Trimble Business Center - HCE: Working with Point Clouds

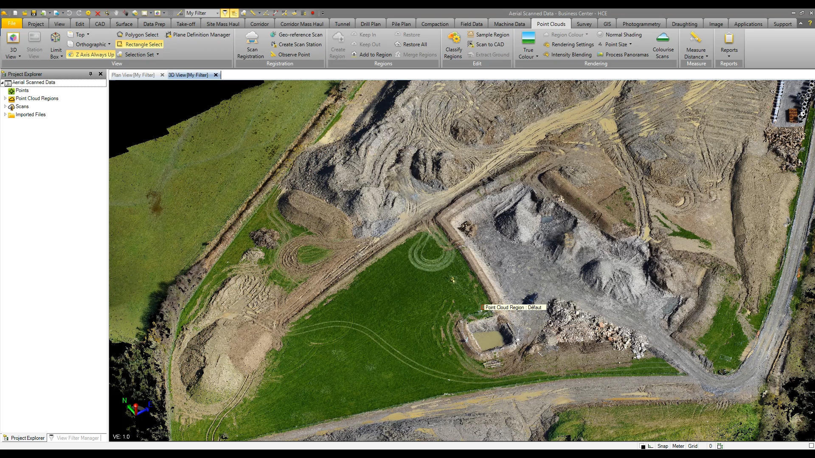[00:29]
can utilize this for viewing or create some surface models to then calculate volumes so in this example we could maybe calculate we have a stockpile here what's the volume of material within that stockpile so it's very simple just to create a polygon by clicking here on this command and basically start to drag and click our way around very roughly in this manner around the bottom
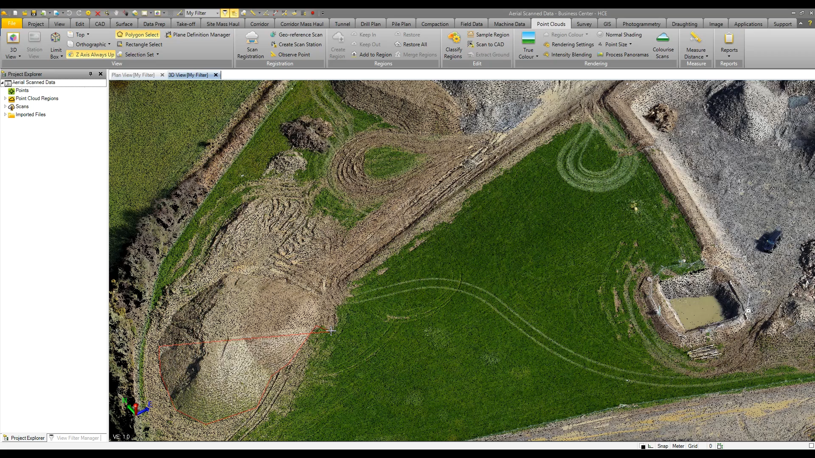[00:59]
of the stockpile to define our polygon boundary and then double click to close that off and we have a set
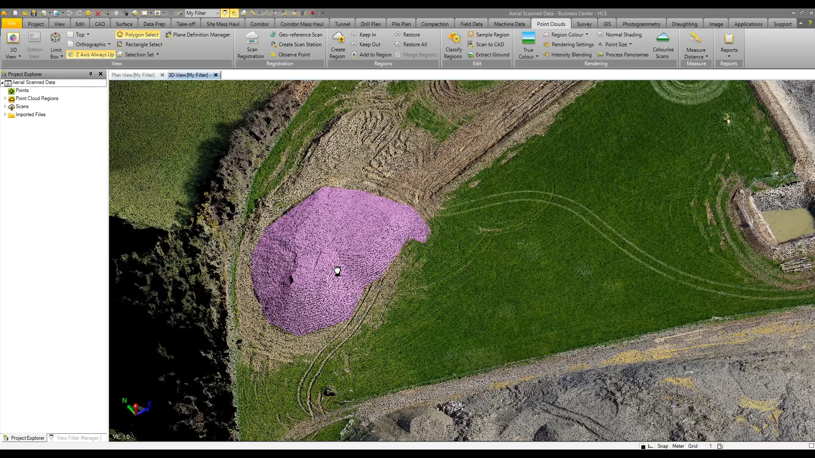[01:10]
of our point cloud has now been selected it's then just a matter of creating a surface out of that utilizing our create surface command and
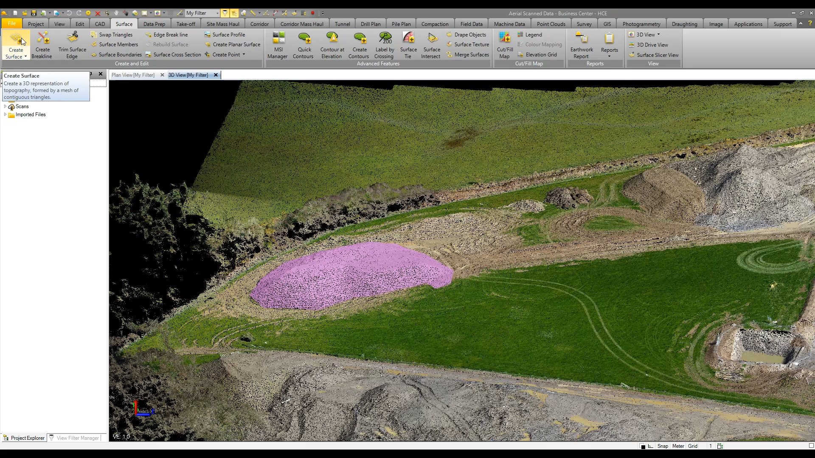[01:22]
from that we can then run an earthwork report to then calculate what is the volume of that stockpile so very simple to do
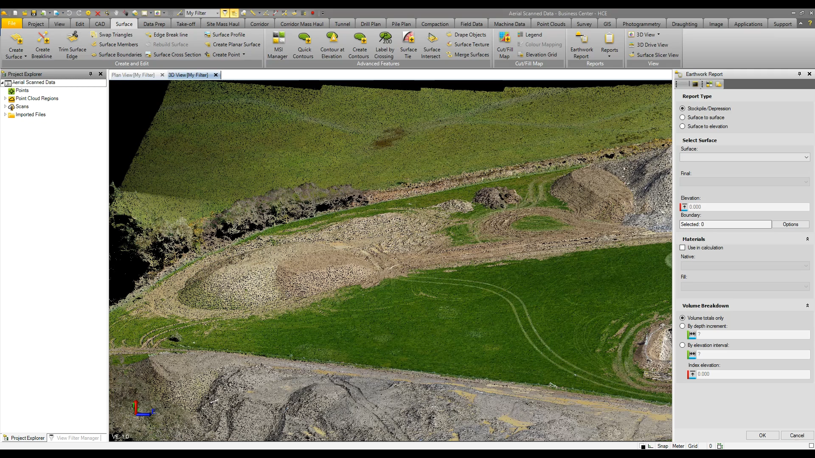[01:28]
some other new tools to utilize while working with point clouds or also cad data that's grouped into cad layers that haven't really been split out properly is the ability to utilize cutting plane views so in our plan and
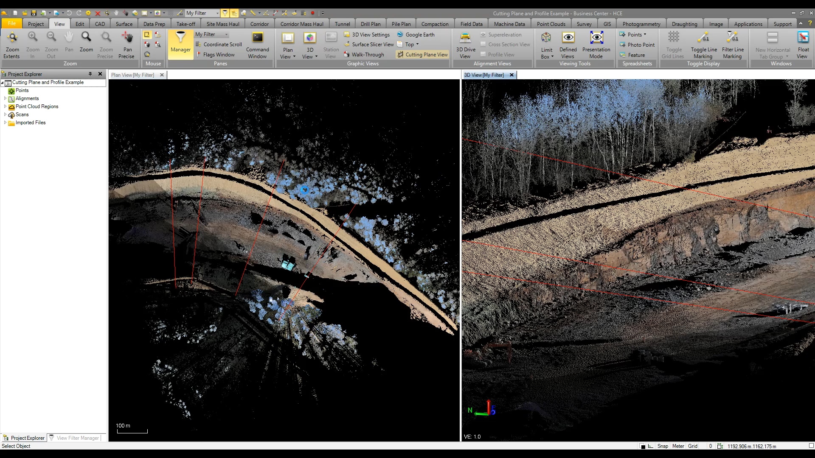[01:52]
3d view we can see we have some red lines already formed these have been defined which are our planes so essentially we can select one of these planes and view various data so here we can see cutting through the trees up on the northern end of the job if i make that wider so 10 meters we then see more data appear in our cutting view so we could start to maybe create a
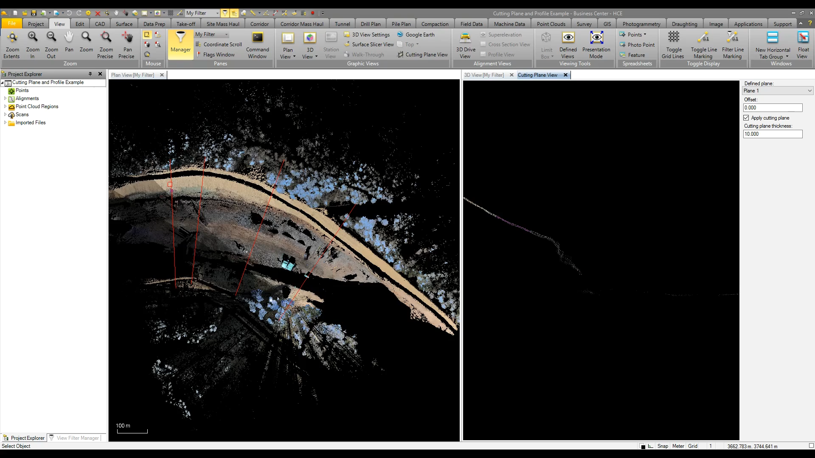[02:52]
cad data in terms of triangles and lines you can easily utilize the cutting plane view and then select here the data that you need to work with and from that we can see that appearing here in our plan view select that information and start to create surfaces out of it so it's a very simple and useful tool for both point clouds and
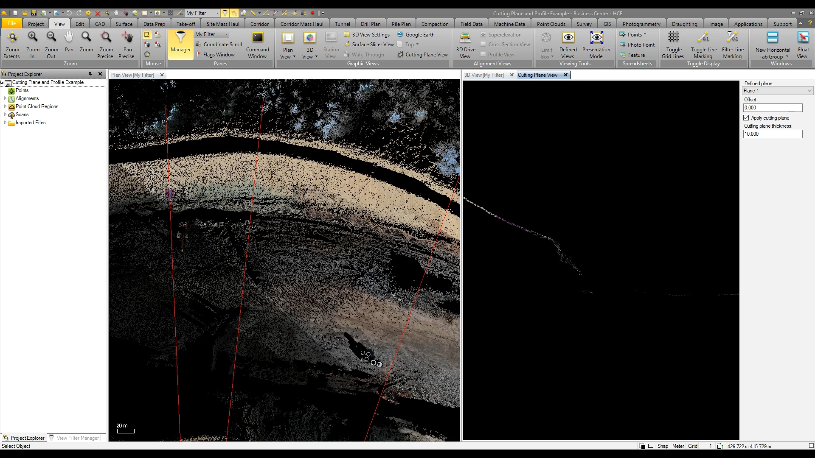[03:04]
other data the final example with our point clouds is utilizing the same data set as before it's possible to use the tunneling surface to create surfaces out of scan data so in this example there's been rock being blasted and using the normal surface command there may be overhangs which are not supported in the software so